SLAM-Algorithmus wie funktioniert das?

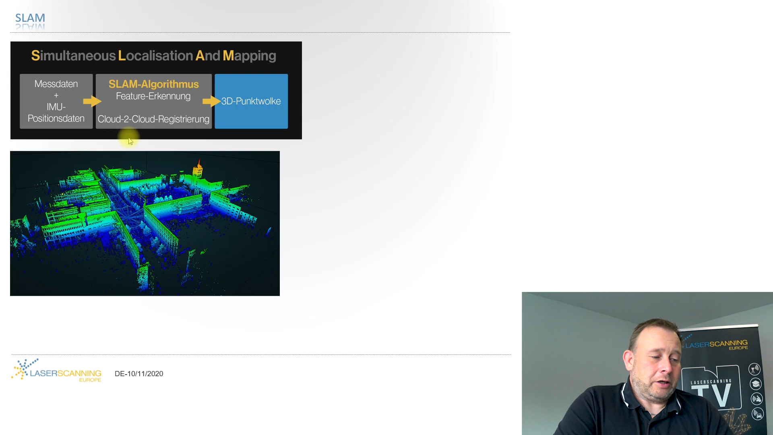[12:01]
und ich kann es auch genauso indoor haben und wenn ich, wie gesagt, GPS-Daten oder diese Ankerpunkte mit festen Koordinaten habe, dann kriege ich halt auch eine georeferenzierte Punktwolke, das heißt, die Punktwolke liegt nicht irgendwo bei 0,0 oder in so einem lokalen System, sondern die liegt halt an ihrer wirklichen Position im globalen Koordinatensystem. Also wenn ihr das da in Google Earth einladet, dann liegt das auch auf der richtigen Stelle.
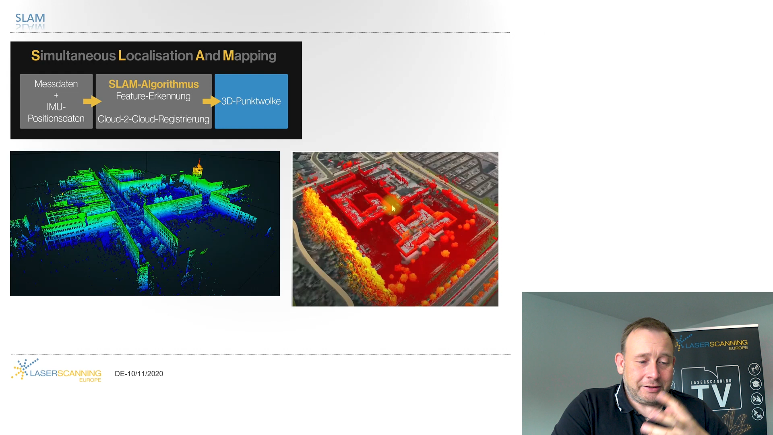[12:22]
Dafür braucht man zum Beispiel das GPS oder Referenzpunkte. Ja, nach vorne Nachteile.